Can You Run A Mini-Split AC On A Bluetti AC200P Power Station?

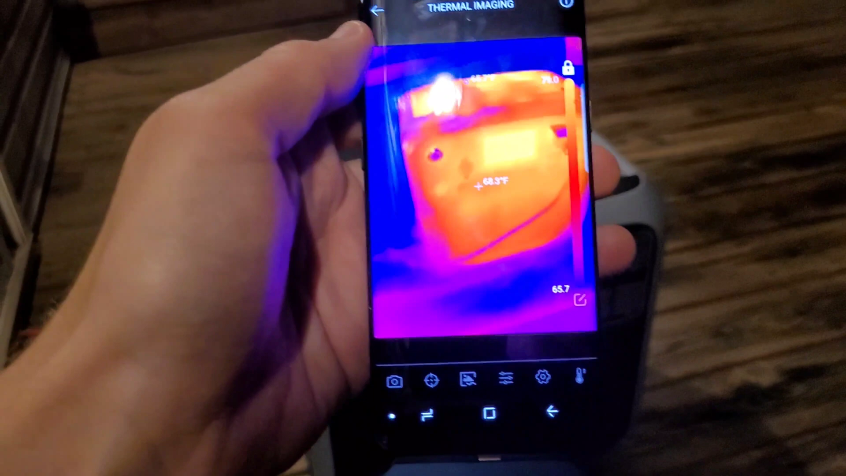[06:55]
the blue eddy on the thermal camera here this is another camera i had sent out from top dawn this is the
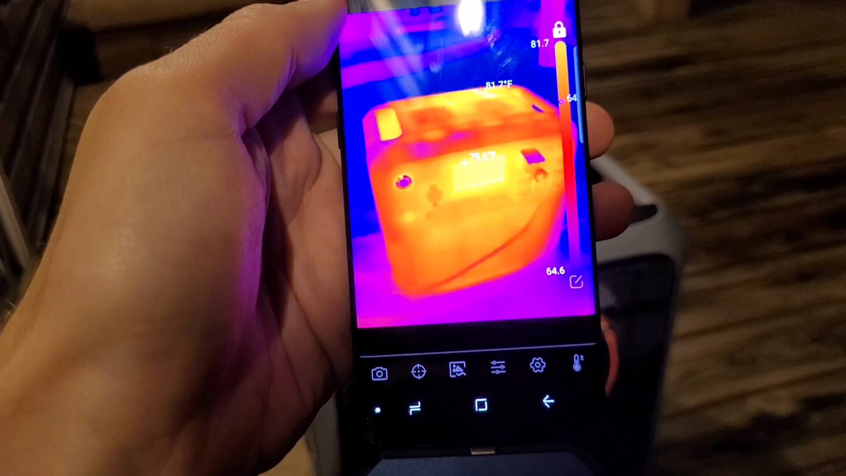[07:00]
On screen: max 81.7°F
tc001 uh just plugs into the phone it's a nice little compact thermal camera
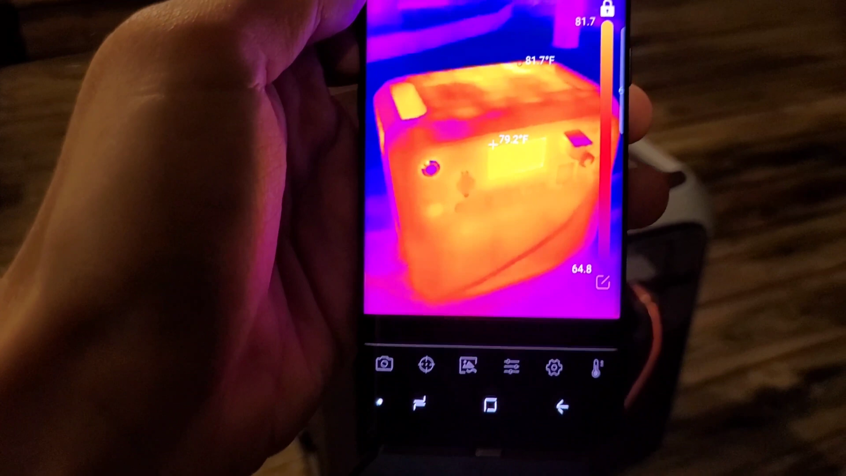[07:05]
On screen: spot 79.2°F, max 81.7°F
as you can see not real hot hottest spot over here is about 82 degrees you can see the decks cooled right off at 65
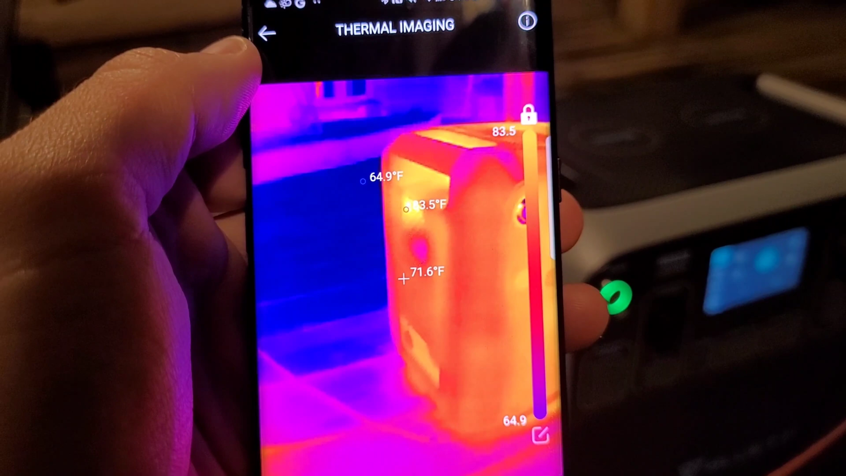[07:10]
On screen: spot 71.6°F
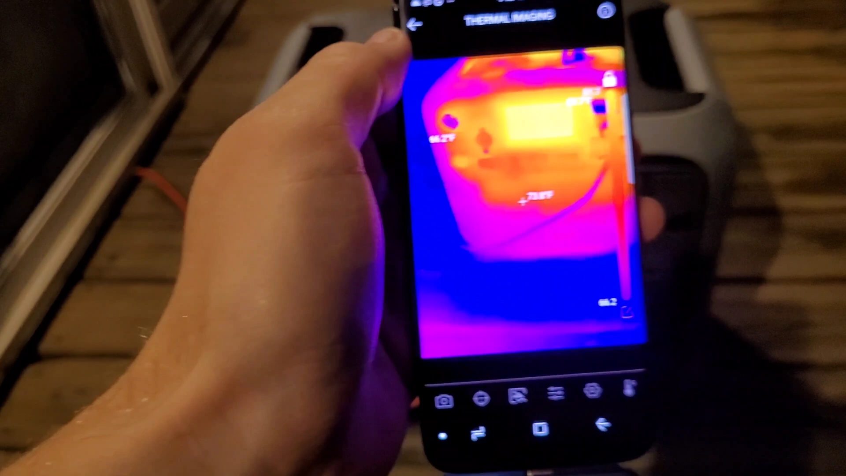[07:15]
everything looks pretty good
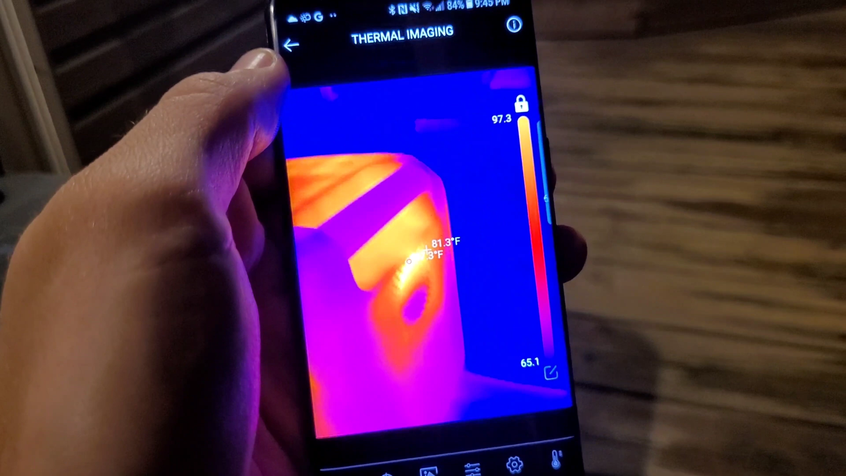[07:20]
little hot spot here on the cooling fan what does that say 100 and
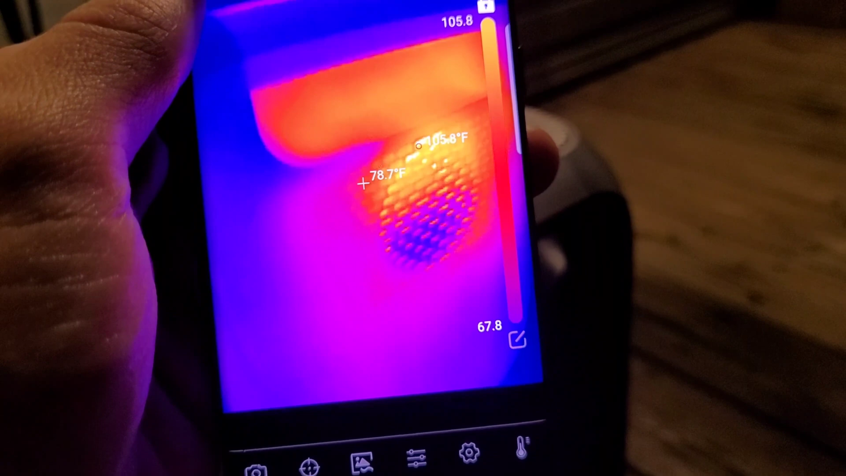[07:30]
On screen: spot 78.7°F
100 degrees 105 coming out of the cooling fan looks like maybe a heat sink in there so uh throwing off some heat so everything's doing well at the two hour mark
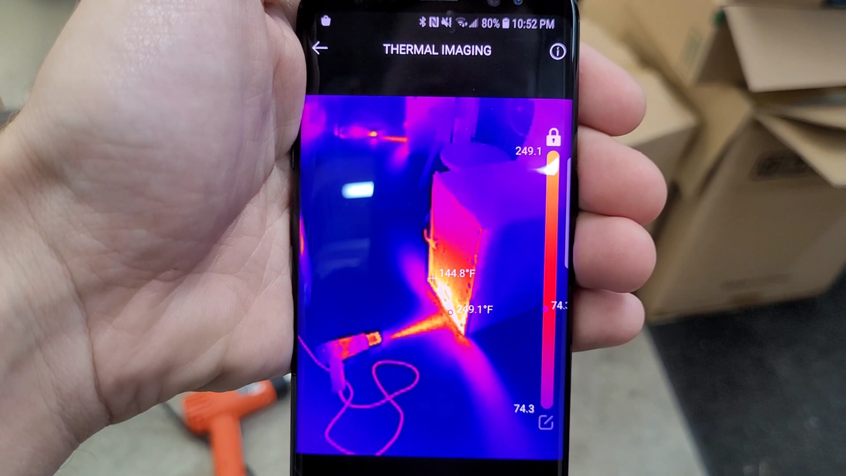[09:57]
all right that's probably not a smart place to point a heat gun at a pile of cardboard but
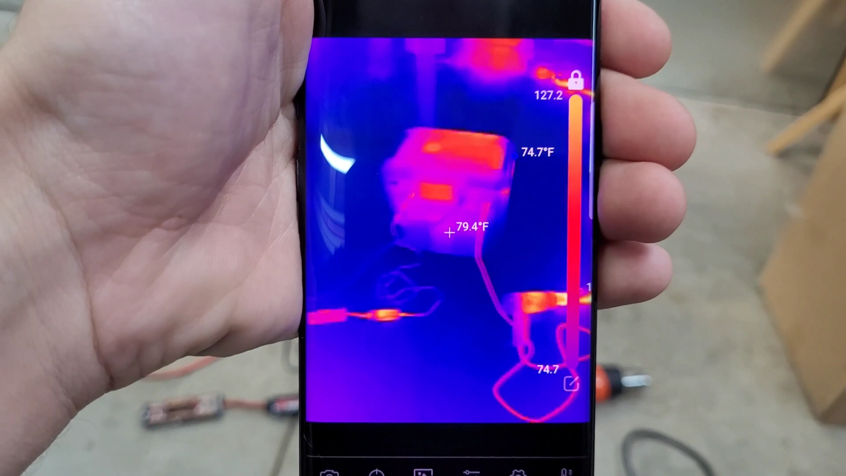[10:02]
On screen: spot 79.4°F
everything's doing pretty good uh cord's a little warm that charger
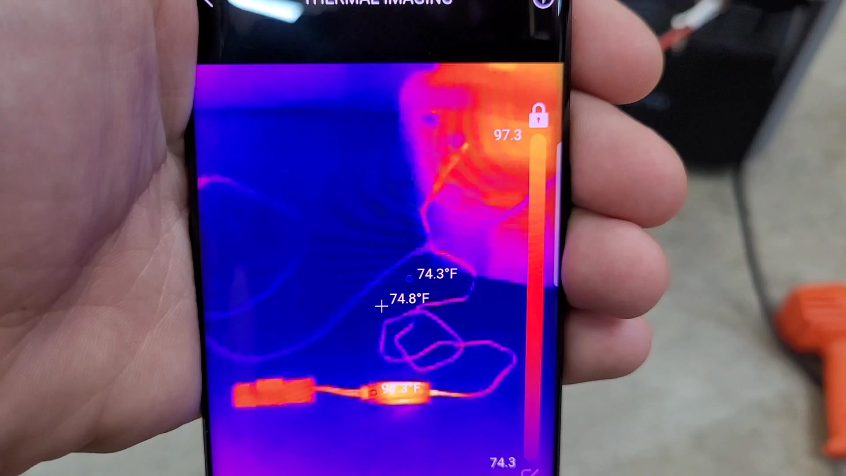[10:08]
On screen: spot 74.8°F
looks a little bit warm but overall the blue eddy doesn't look overly hot i'm going to check the fan side
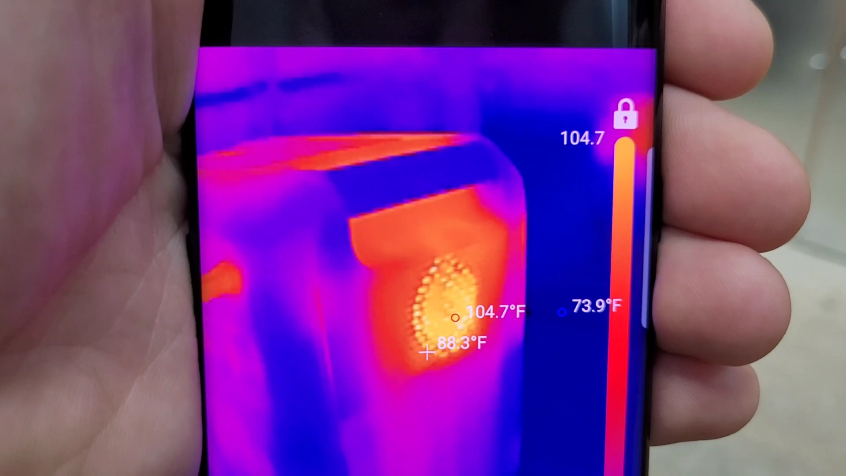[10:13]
On screen: max 104.7°F
looks like we're doing about 105 once again after a few minutes like i said
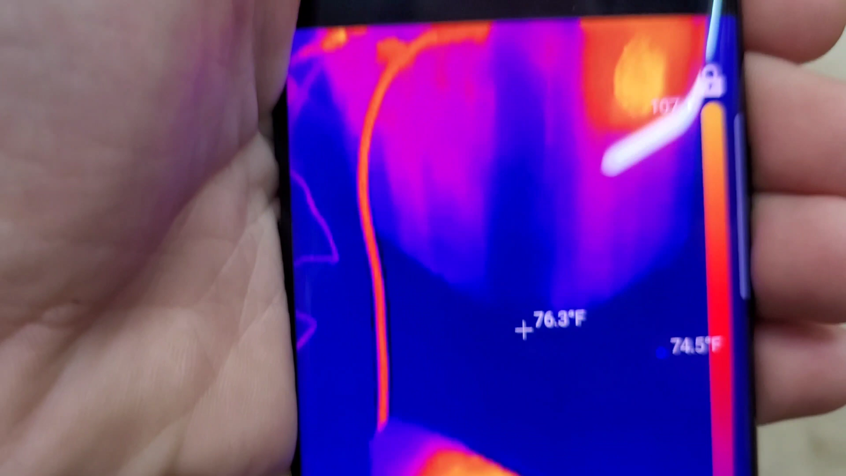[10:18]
On screen: spot 76.3°F
the fans are running a little bit higher now but everything's doing fine